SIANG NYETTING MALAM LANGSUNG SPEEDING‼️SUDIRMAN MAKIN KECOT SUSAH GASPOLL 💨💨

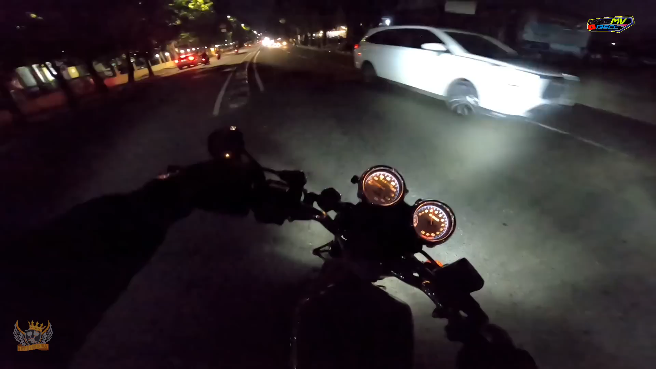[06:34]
Kita mau isi bensin dulu, habis itu lanjut ke Sudirman. Jadi gua close dulu di sini ya. Assalamualaikum warahmatullahi wabarakatuh. Sudirman ramai banget nih. Ada motor unik loh, roda 3. Kayaknya itu pernah viral deh.
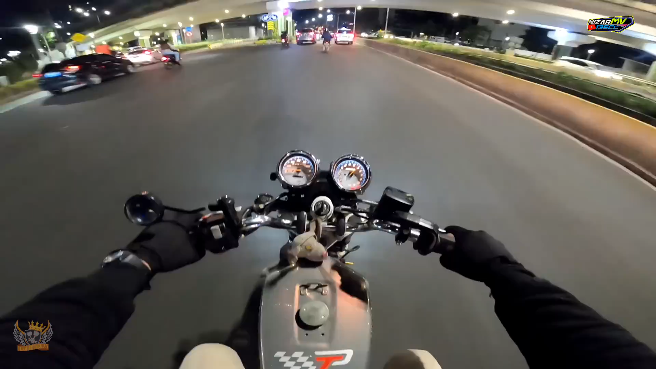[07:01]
Ngebut anjir itu naiknya. Gokil, lincah banget. Gue coba deketin ya. Gokil. Roda tiganya borap anjir.